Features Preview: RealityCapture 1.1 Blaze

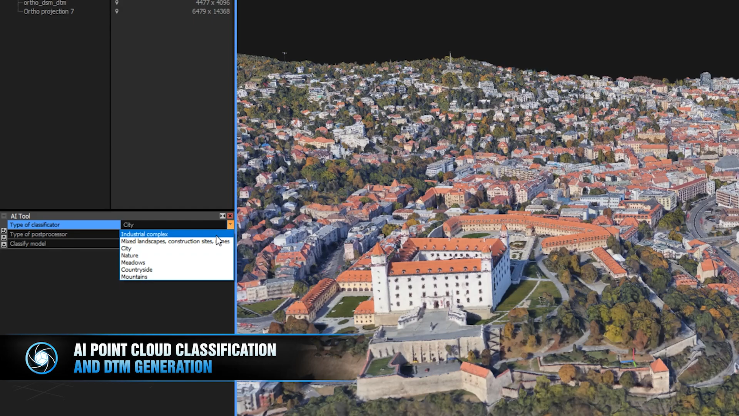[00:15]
It basically uses AI to automatically classify ground and artificial objects inside of RealityCapture.
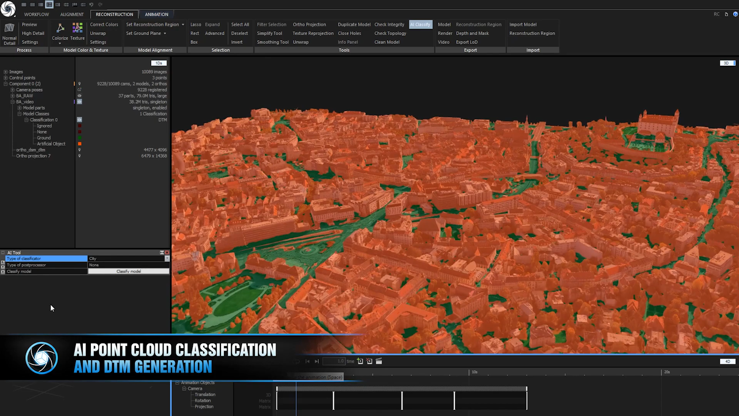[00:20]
AI classification will greatly help you when you need to delete certain elements in your scene and generate only digital terrain model.
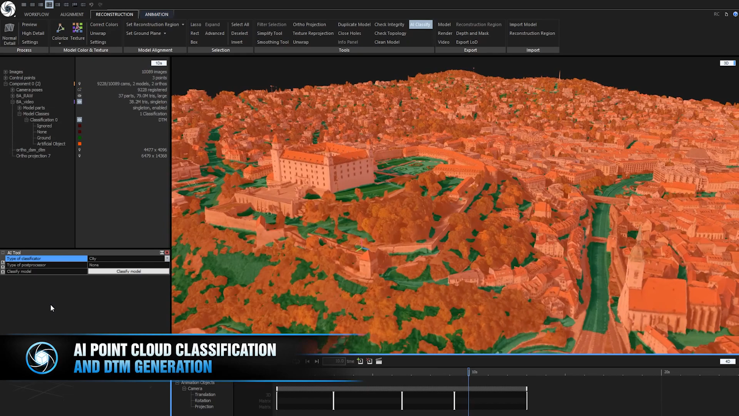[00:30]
When you need to adjust these classifications, you can do that with selections with tools like Lasso 2. Then just create orthographic projection and use multiple color palettes to see differences between DSM and DTM.
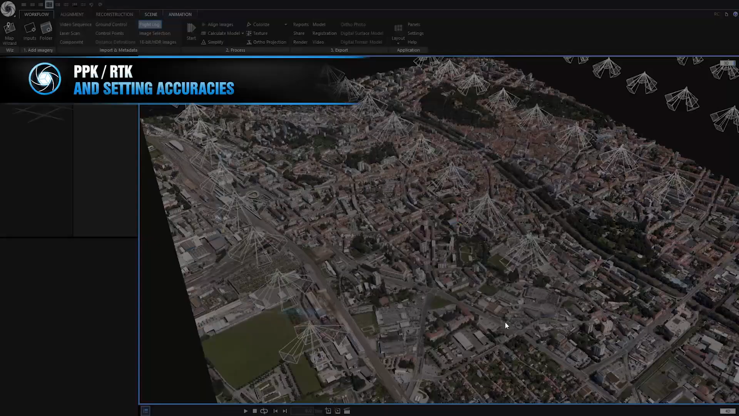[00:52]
This accounts for camera poses, orientations, ground control points, image measurements and other constraints.
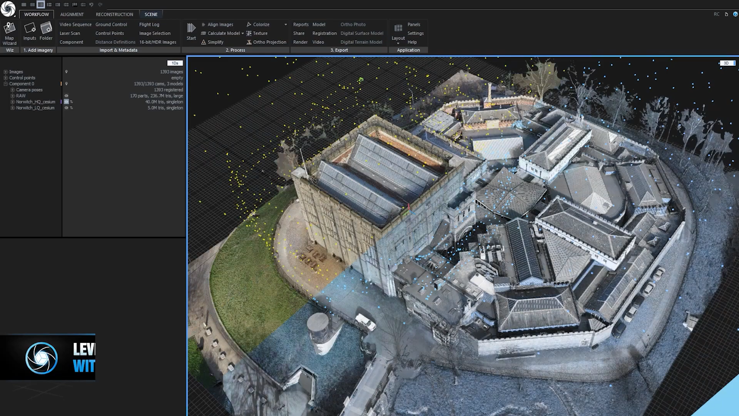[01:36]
For all of you working with large datasets and complex scenes, this term should be familiar to you.
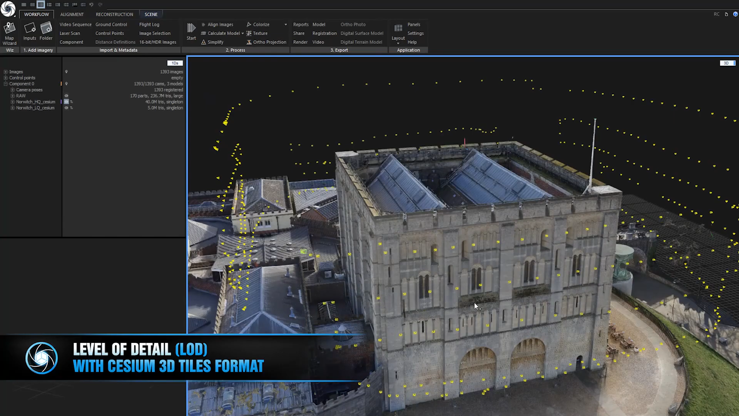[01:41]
It's a system for exporting 3D models inside of RealityCapture which will export multiple meshes with textures from highest to lowest quality.
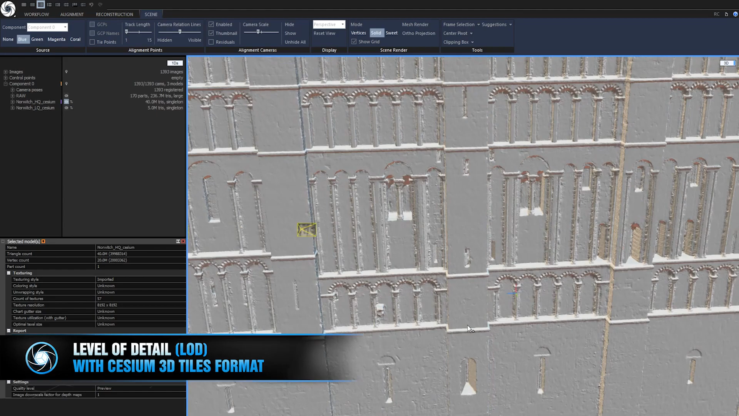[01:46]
After export is finished,
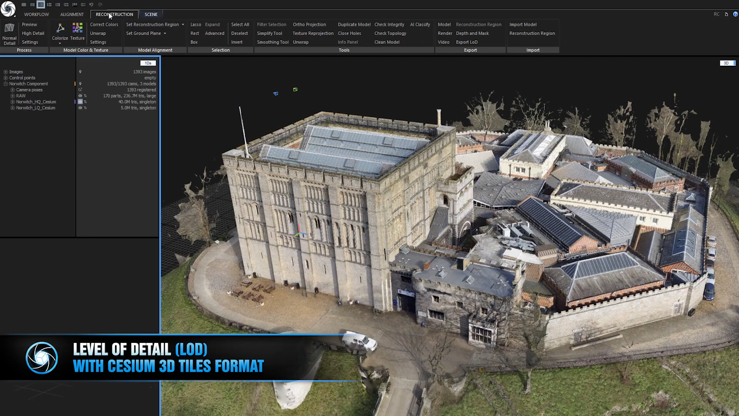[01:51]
you can work with them in game engines like Unreal and Unity to optimize performance of your level design pipeline.
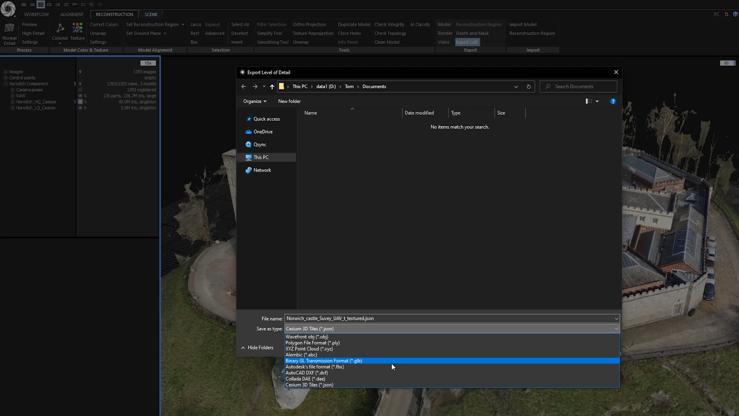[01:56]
RealityCapture now allows you to generate Cesium 3D titles that can be used in software solutions like Cesium.js
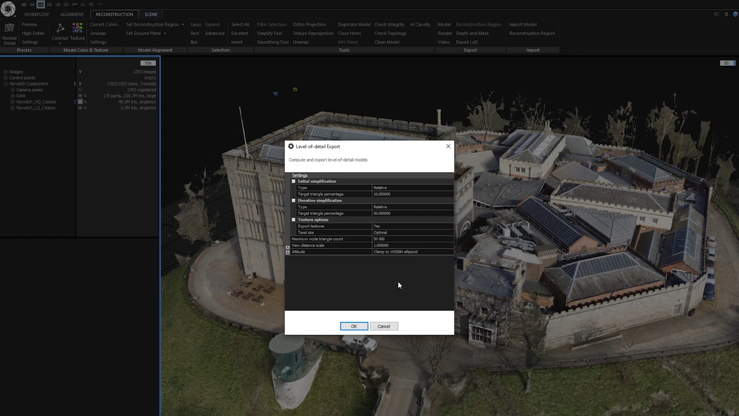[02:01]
to flawlessly stream big data on your server and work with them seamlessly in your web browser. Upload to Cesium Ion. When we are talking about data streaming,
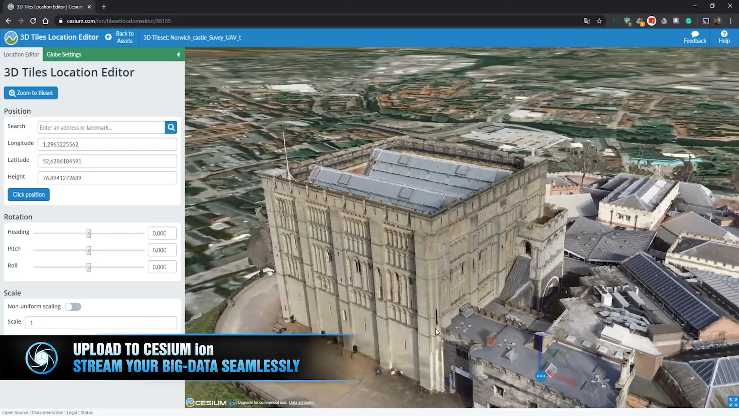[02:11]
we've teamed up with Cesium to bring you direct exports to their solution.
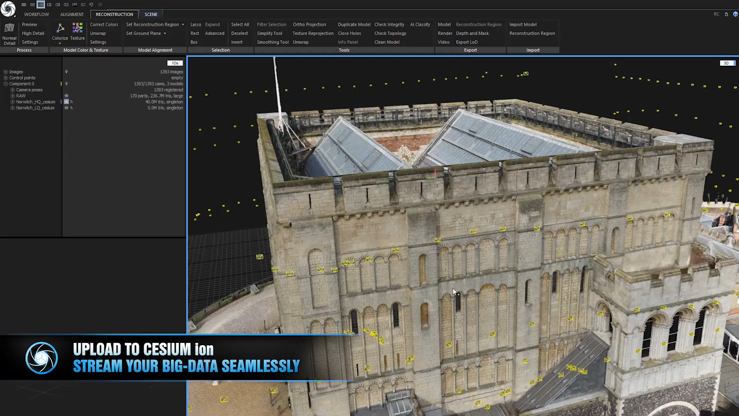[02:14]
You can find it under workflow tab, then going to share and upload to Cesium.
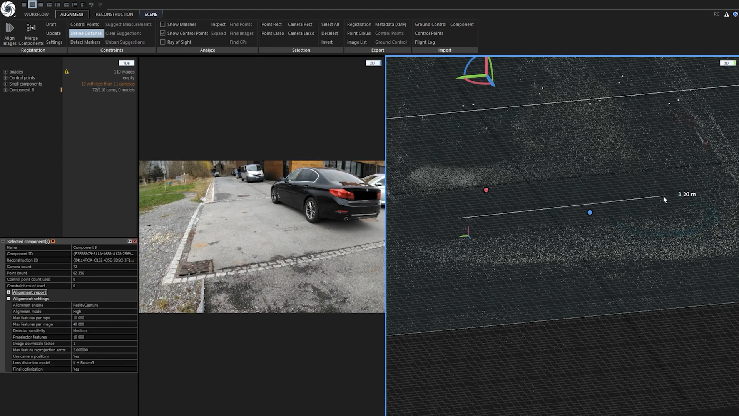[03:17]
RealityCapture can use this kind of data to automatically scale your model without needing you to make any further actions.
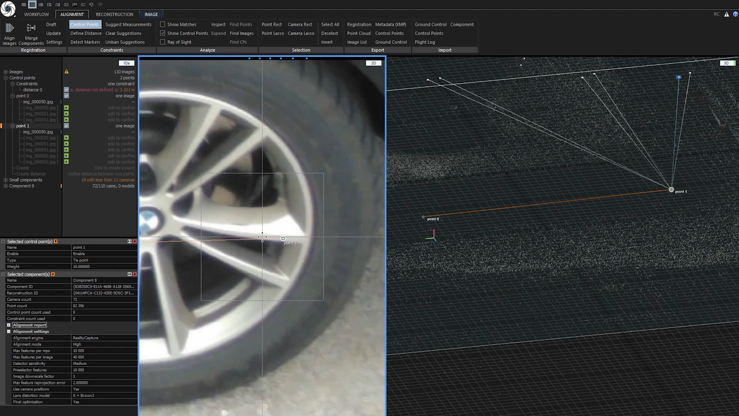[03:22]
Now let's make a recap of smaller quality of life improvements in RealityCapture.
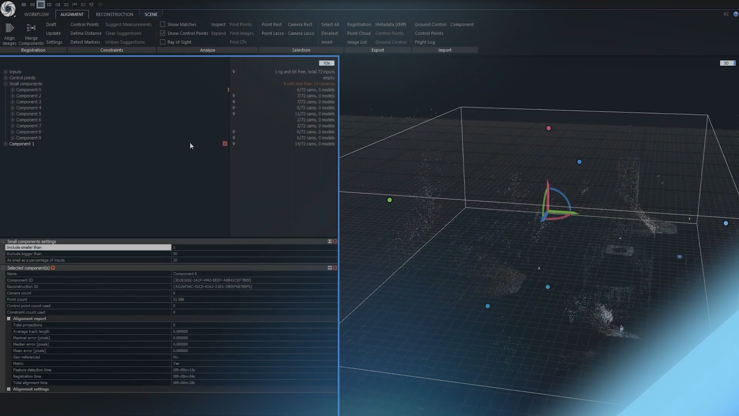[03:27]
Automatic small components grouping. RealityCapture now automatically groups small components when they consist of few photos.
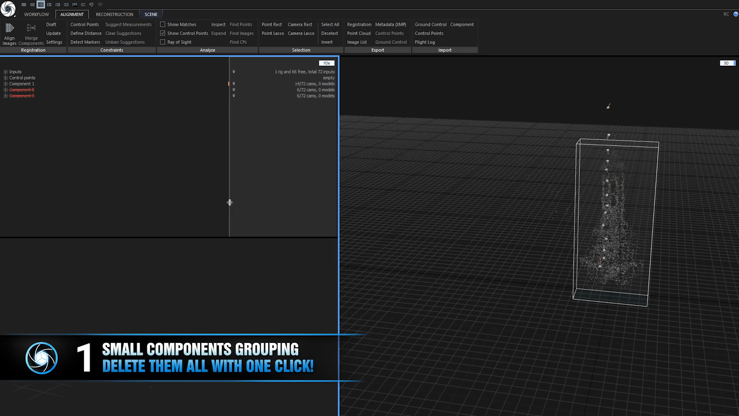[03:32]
You can delete all of them with a single click.
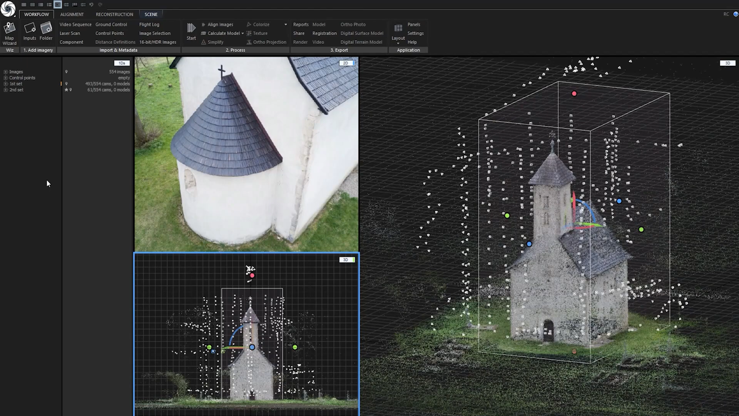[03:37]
Speaking of components, there is a new button in alignment tab which is called Merge components.
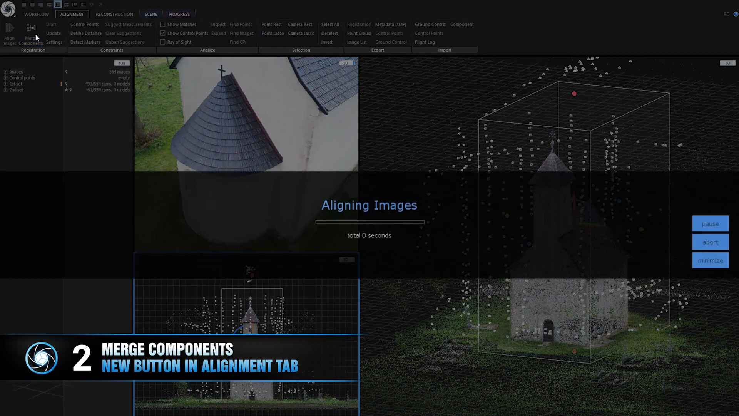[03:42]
It does pretty much how it's called. It only merges components that are present in your project. So if you have added more images that aren't present in any components, this function will ignore these images, not include them in merged component.
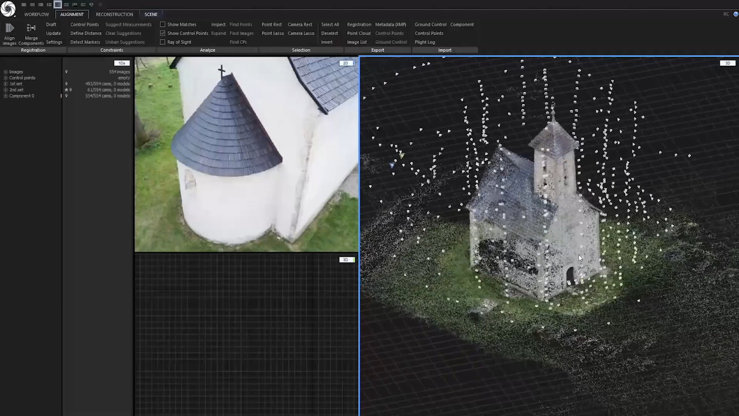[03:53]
You can now sort your images by index, name and full path.